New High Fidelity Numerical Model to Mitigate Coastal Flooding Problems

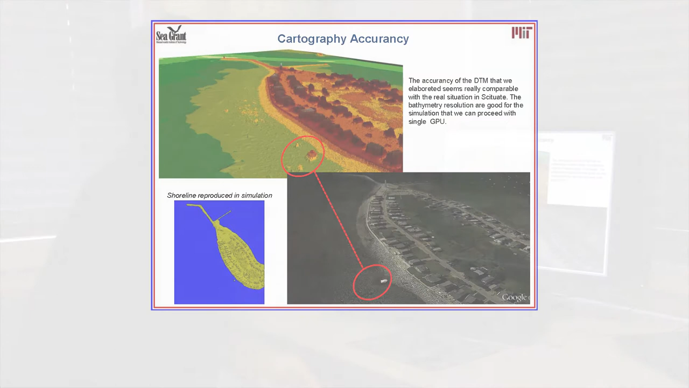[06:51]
rock in the surf region and the sea wall, the dimension of the sea wall, also the dimension of the house.